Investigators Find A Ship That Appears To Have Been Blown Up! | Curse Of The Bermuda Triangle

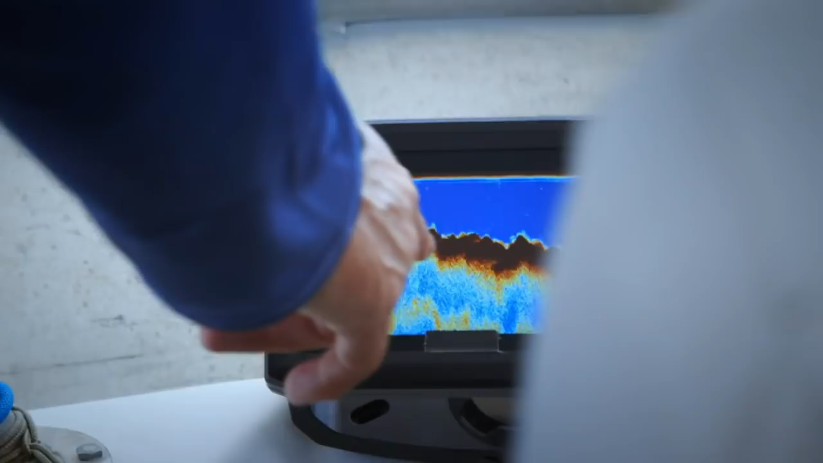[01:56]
We just hit something totally different. Michael. Yo. Come here and check this out real quick.
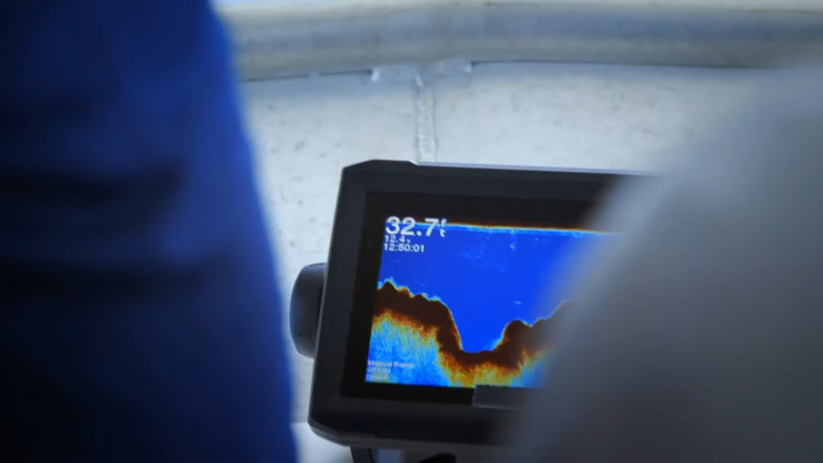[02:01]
What you got? Something down here that is not like everything else we've been staring at for the last few hours.
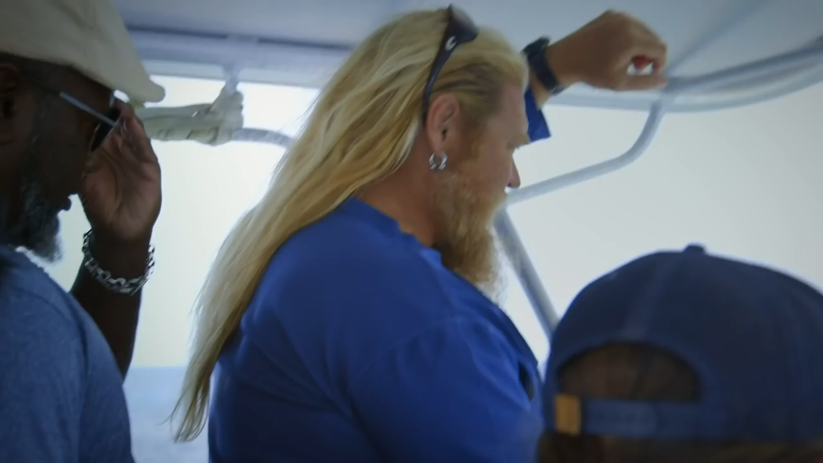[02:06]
It sticks out like a sore thumb. Yeah, man. It's all lit up.
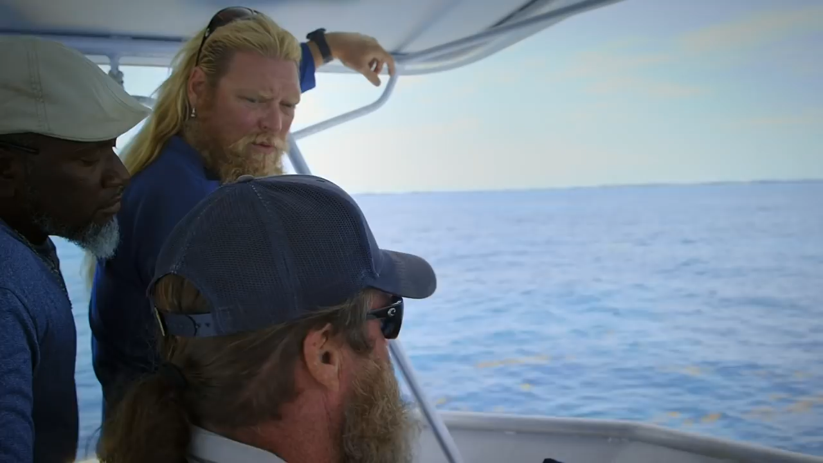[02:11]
Let's run back over that, guys, and see if we can't get a better look at it. Let's hit it from a different direction.
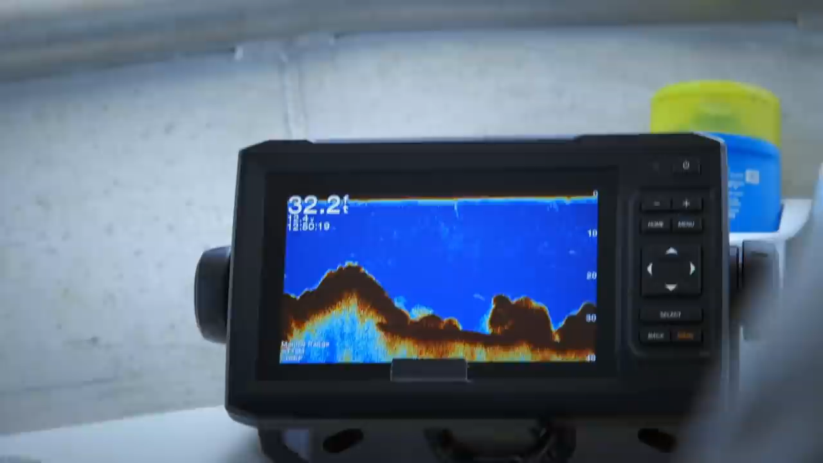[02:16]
Then decide what the heck it is. So we got a hit on the sonar and the bottom reader. I can't identify what it is. Here we go again.
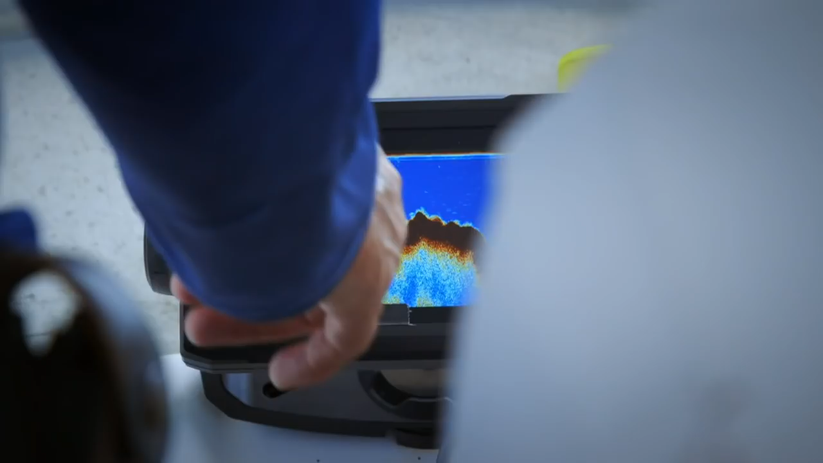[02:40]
Boy, it really came up this side. Yeah, you got a totally different perspective on what you're looking at.